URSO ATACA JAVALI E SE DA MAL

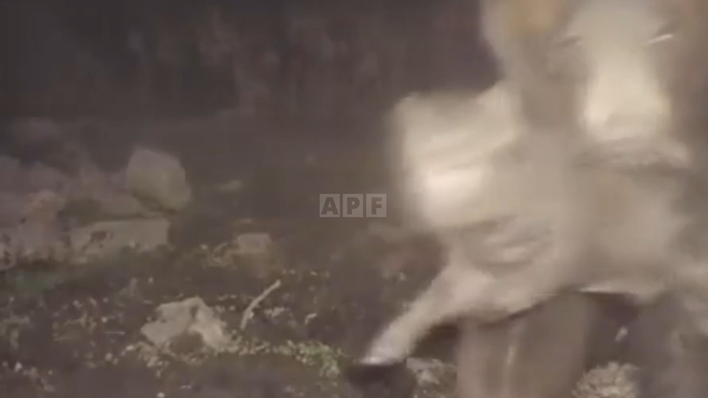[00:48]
O urso, sentindo o cheiro do javali, se aproxima lentamente.